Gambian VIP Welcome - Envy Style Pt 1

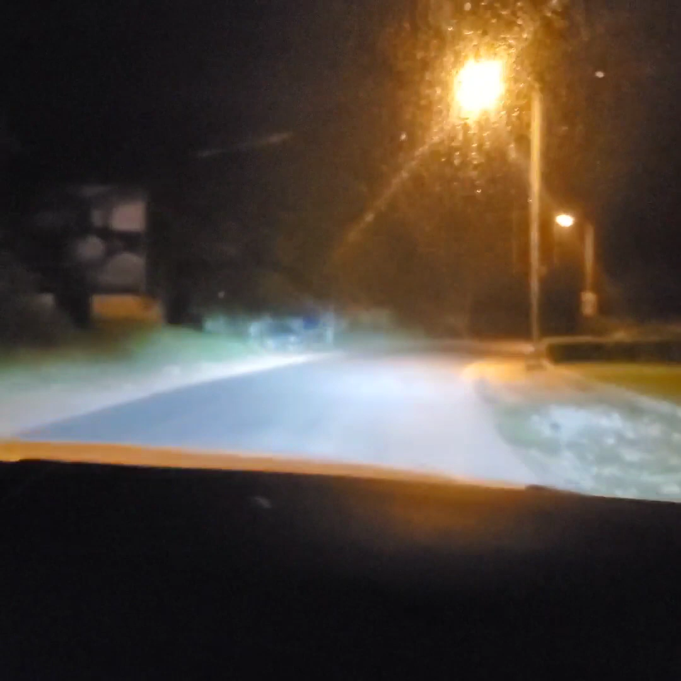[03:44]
It's not the coastal road, it's like Atlantic road, I believe. Oh my god. And this is the ex-president's house. Oh yeah, right here. Mm-hmm. The first president's house. First president, yeah, Jawara. Okay. Yeah, so this is his house. So from here you have MRC, which is the Medical Research Center, which is a British
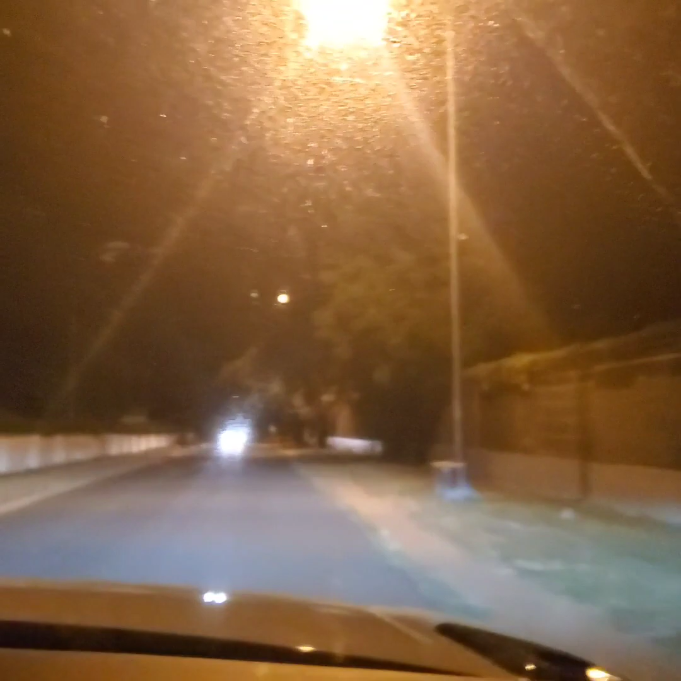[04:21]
So this is the British Embassy right here. Okay. So like